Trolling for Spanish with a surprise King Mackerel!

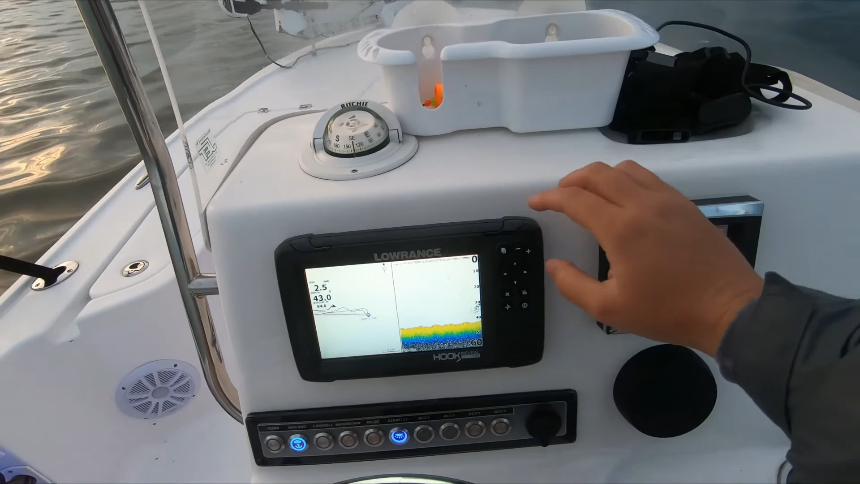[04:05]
I gotta change this. I got some bait there. It's a good sign.
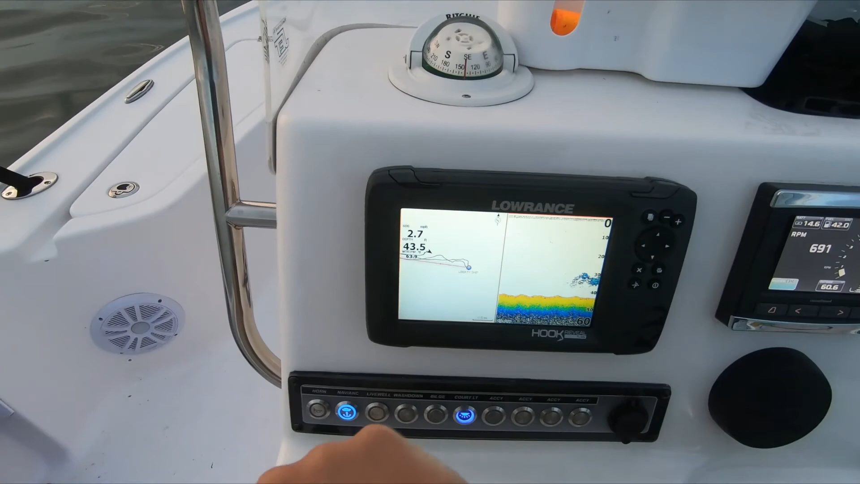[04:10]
Real good sign. So what I need to do, I gotta change this server.
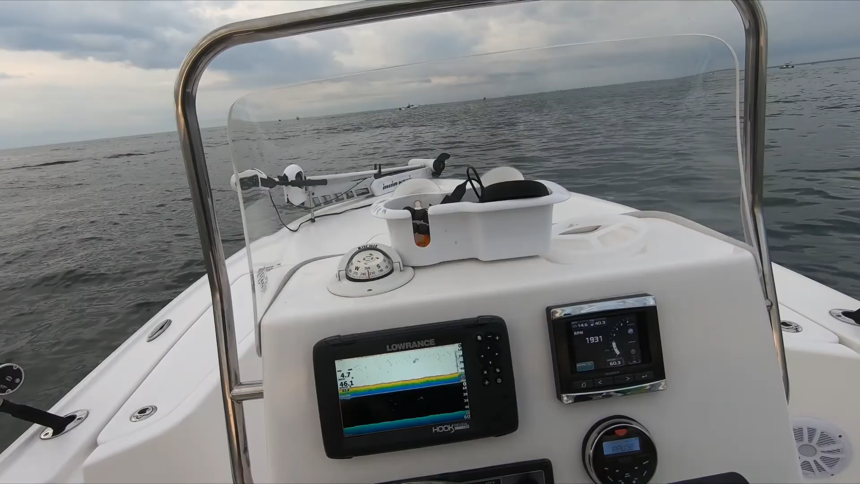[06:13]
Marking something. Oh, there he is. I think. Oh yeah, that's a fish. God, this is tough when you're by yourself.